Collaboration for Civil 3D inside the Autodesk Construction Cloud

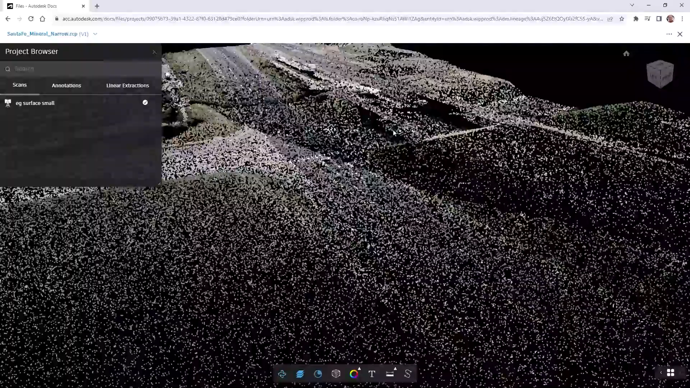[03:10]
You can view point cloud data directly in the viewer to gain more insight on project data,